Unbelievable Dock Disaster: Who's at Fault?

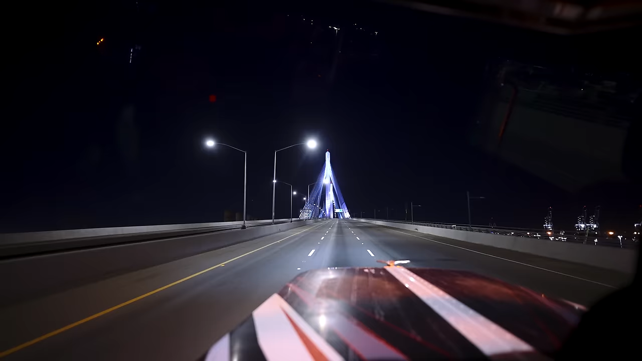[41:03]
Super nice. This bridge connects the 710 to the 110, so from Long Beach, the port of Long Beach, to the port of San Pedro.
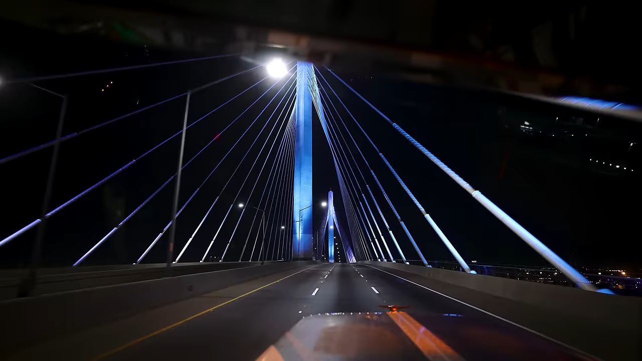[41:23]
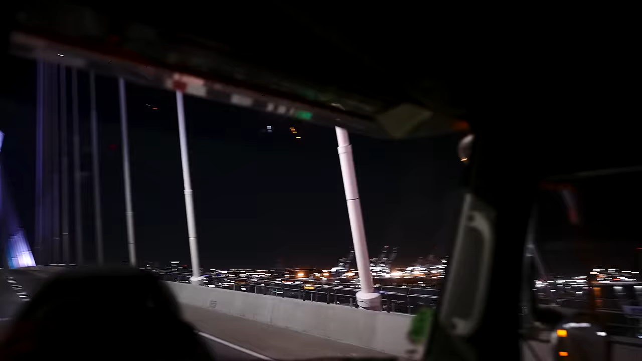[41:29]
There's all the barges, all the vessels, everything you want, everything you get at the stores, most likely got shipped in from here. And that's my tour of the port. Again, peace out, y'all.